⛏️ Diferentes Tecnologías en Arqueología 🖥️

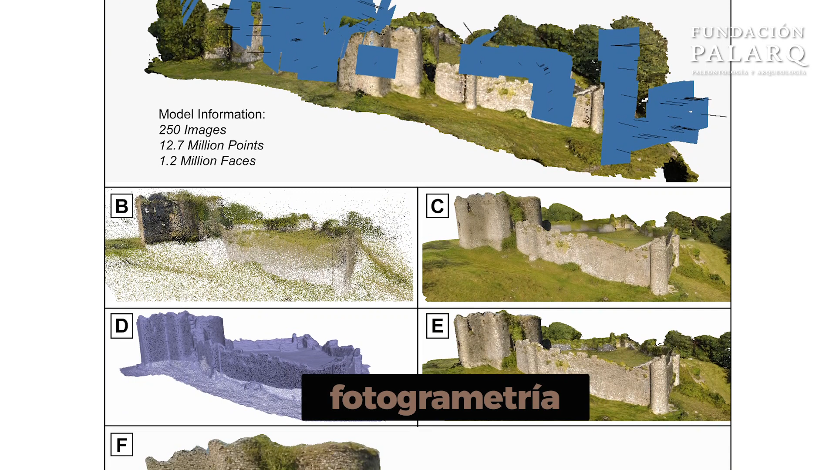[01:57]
la fotogrametría permite reconstruir en 3D objetos, restos y yacimientos arqueológicos, que a veces son difícilmente visibles.